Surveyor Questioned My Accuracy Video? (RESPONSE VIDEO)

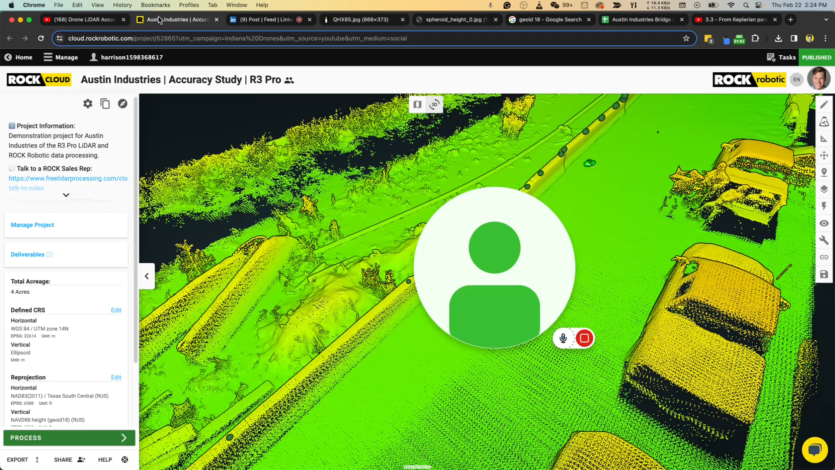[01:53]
So I'm going to break it down into, come back here to the screen.
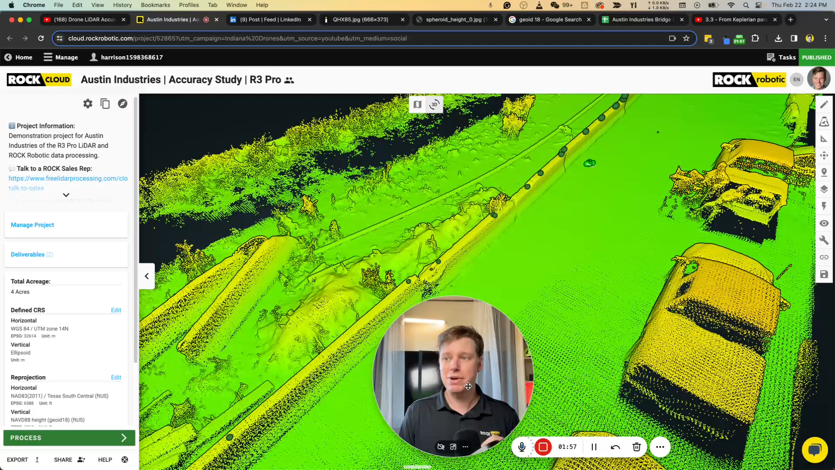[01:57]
Let's break it down into three sources of error and talk about each one of those independently. And let's talk about number one, something called ground to grid error. So that would be in the production of taking the total station shots and then converting them into a actual measurements on the earth at this location. And then likewise, taking the LIDAR data and then changing the projection to match those points, and then be able to compare those two together.
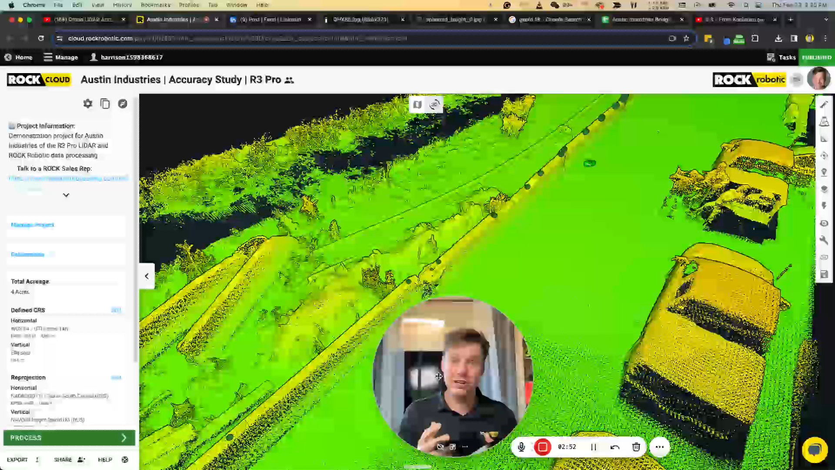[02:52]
And then let's talk about on the vertical datum, this ellipsoidal comment and ellipsoidal heights, and we're going to get into geoids and talking a little bit about how do we apply geoids? What is a geoid and any sources of error that can arise from that? And then thirdly, I noticed that I did make an error on significant figures, sig figs.
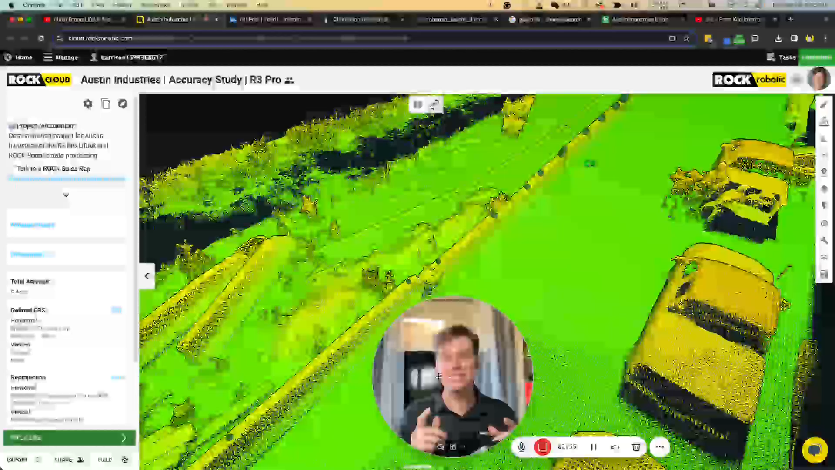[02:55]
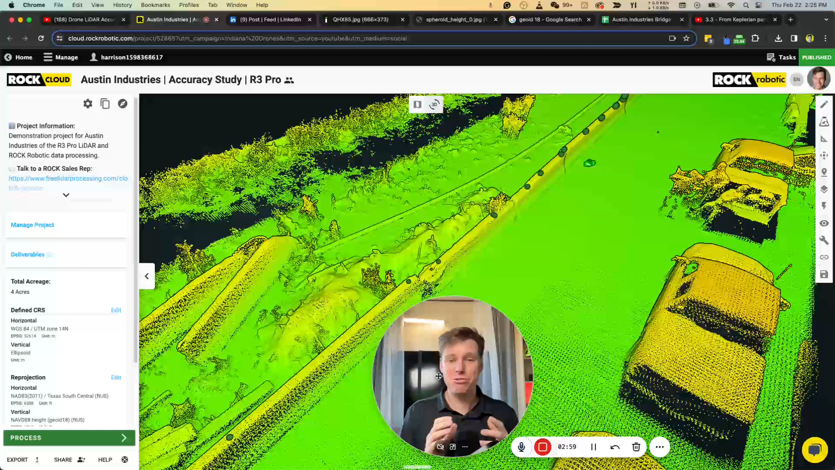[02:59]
And so let me go through my calculations, adjust the sig figs, and then see what the results are then. Spoiler alert, it doesn't actually change anything. So that's pretty good. And I should have known better. Sig figs are very important, guys.
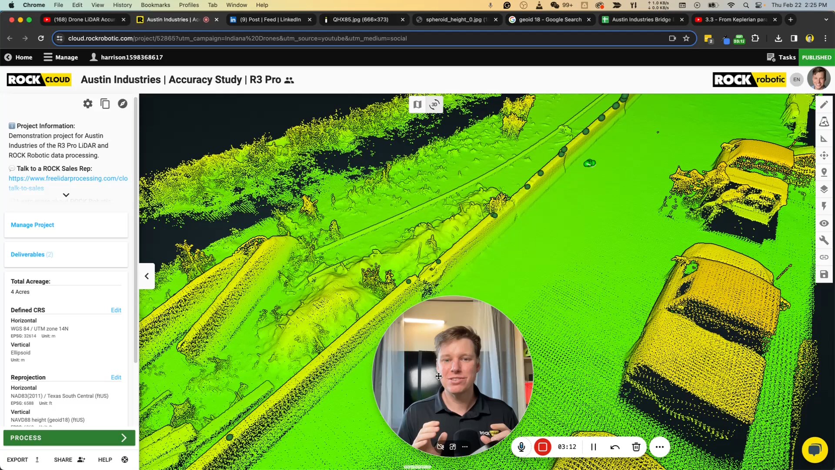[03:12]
So let's go through those three things together right now. So the first question is about this going from the ground to grid.
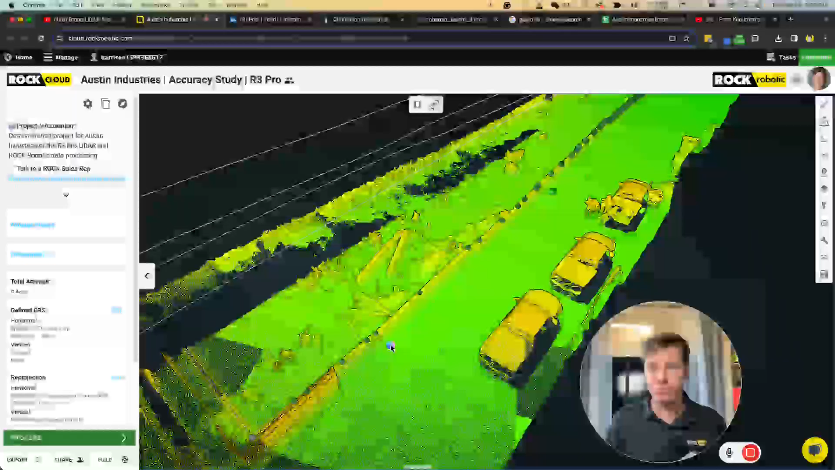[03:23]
And so what are we saying here?
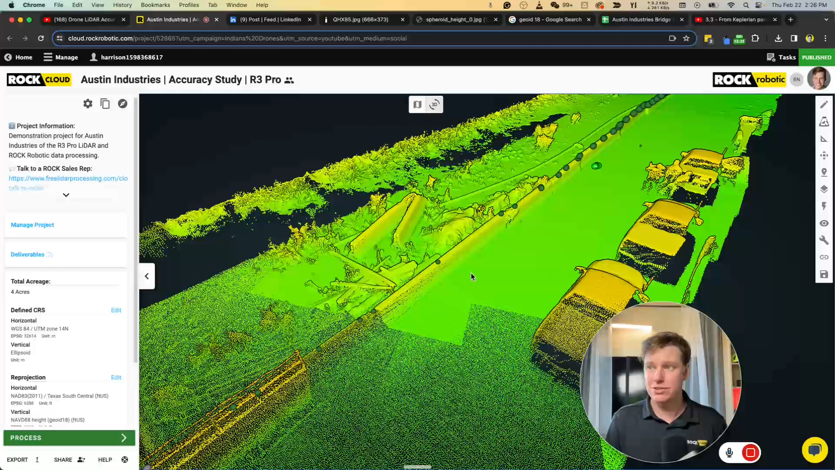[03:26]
So these green dots here on top, these are all captured from a total station.
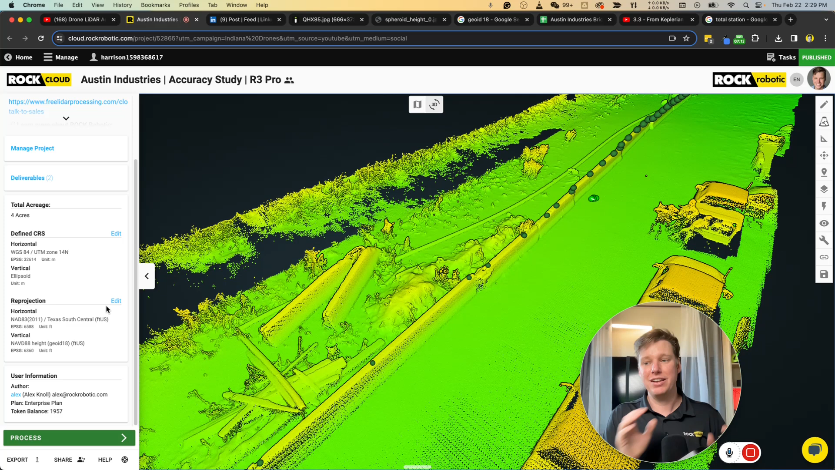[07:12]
Now, if we had a scale factor that we needed to use. So let's say that surveyor gave us all these shots, and it was in this 6588 projection with a scale factor. Now we would need to take the lidar data and make that match into that projection with the scale factor. And so in the rock cloud, you can reproject into that 6588, and come into your advance and also have the scale factor. So, you know, we didn't need it in this case. So I don't think that's what the comment was about. But I'm explaining one source of error, one source of error could have been when that surveyor adjusted those total station shots, and applied a scale factor when they localized it.
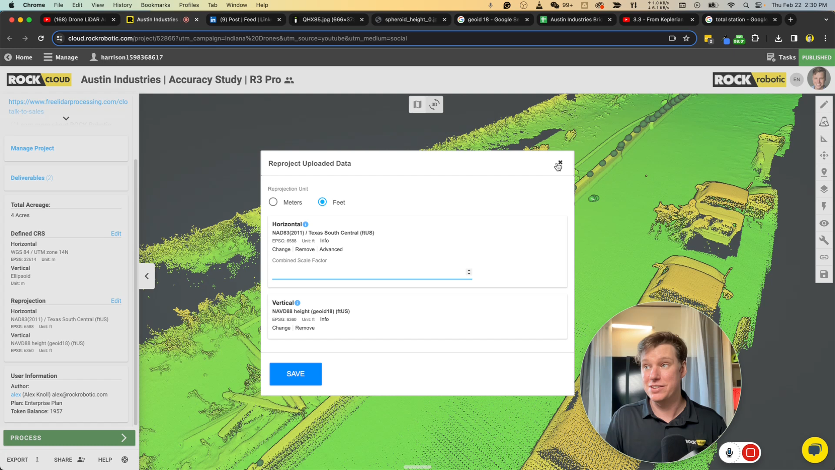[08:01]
And then we'll get to the ellipsoidal next. And then we'll go to the third one. So that scale factor applies to the lidar data as well. So the same way I showed you the scaling in and out of the points that actually applies to all the lidar data as well. Now, a caveat here on scale factors, if your project is very large, so maybe a highway, a road, so it's very big, this scale factor actually changes over distance. So if you have a really big one, you can actually be required to have multiple scale factors throughout your project.
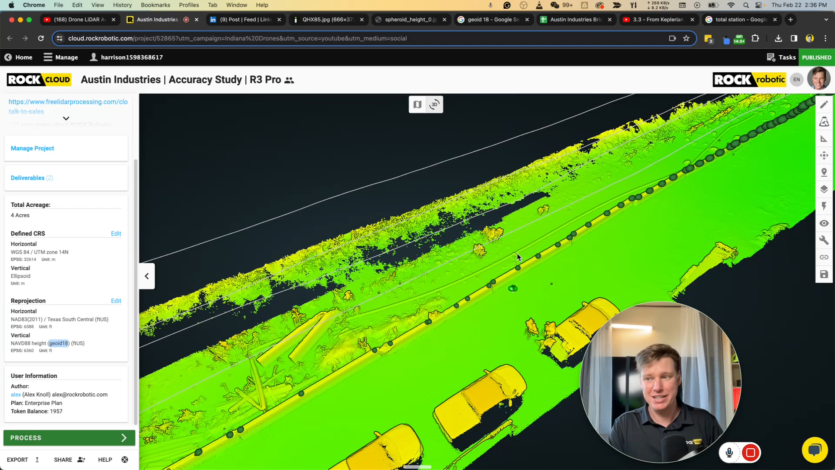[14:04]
Because again, the file that they, you know, the, I think it's the NGS provides for us is a raster format. Okay. Long story short, let's talk about that in a little bit of detail of what that means here. So what we did on this data set is we had those control points and we projected it into this,
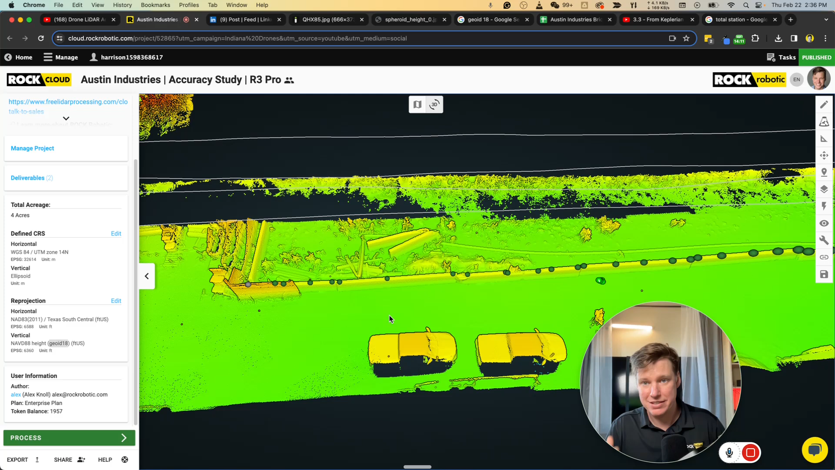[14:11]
uh, North America vertical data of 1988 using the geoid 18. And we applied a constant offset in order to match that one point.
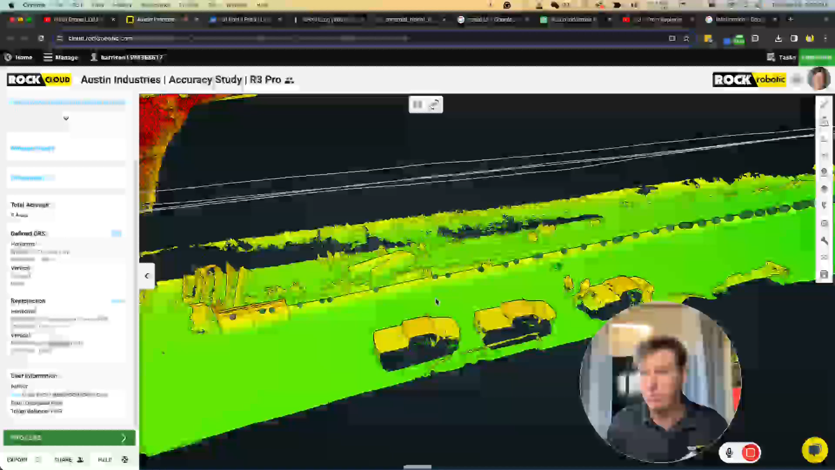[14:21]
So let me show you, I can actually just come up by two feet, you know, five, three feet, five feet. So you can see a constant offsets going on here.
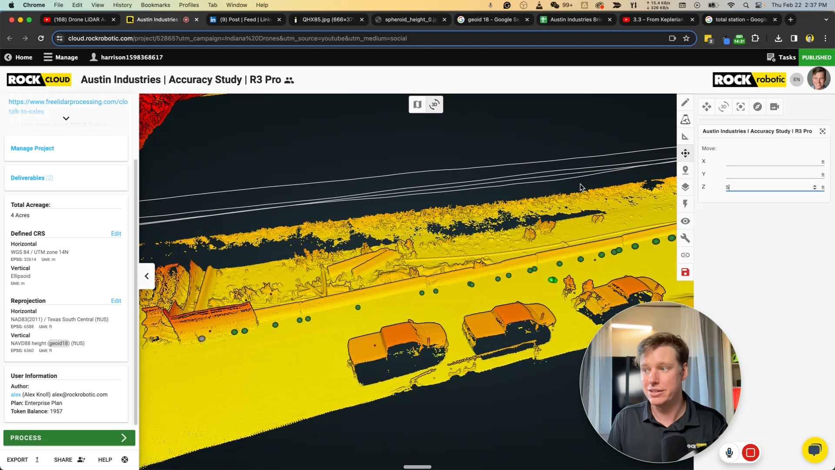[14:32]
This is just constant lifting the whole data set up. And so whenever you do that,
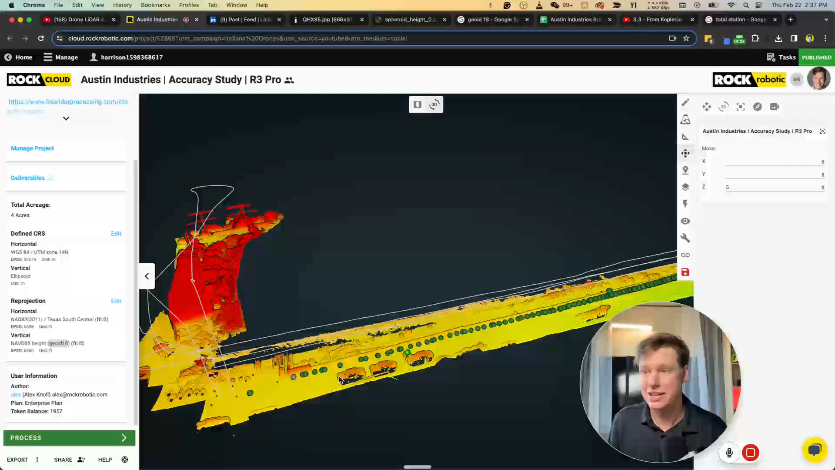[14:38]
as long as the data set is with respect to the size of those, those pixels, those geoids, um, the geoid resolution, this makes total sense. Cause at the end of the day, if there's only one constant offset would be applied inside that pixel anyways. So, you know, if you are aligning the data set to those total station shots, that those were projected into that projection. Now you're in that projection and you're aligning and matching your two data sets, then a constant offset makes sense.
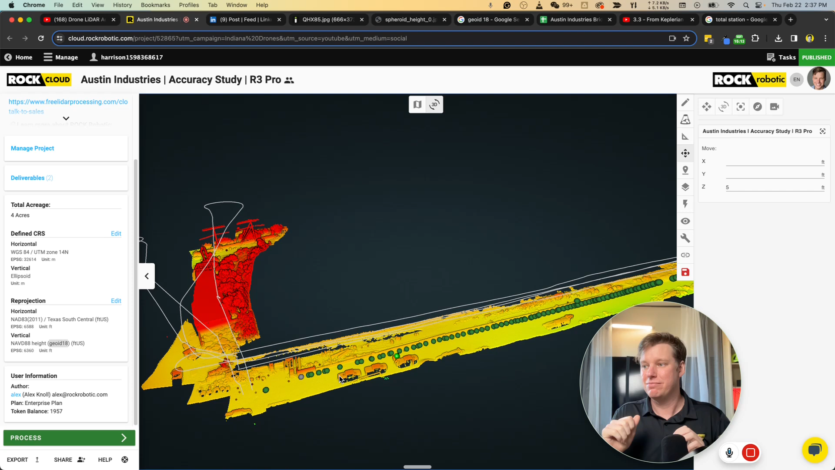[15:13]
So I feel pretty good about that. Uh, but again, I'm welcoming any feedback, uh, on this methodology. I think mathematically there's no other way to do it and it makes sense to me. Uh, so I think that's fine.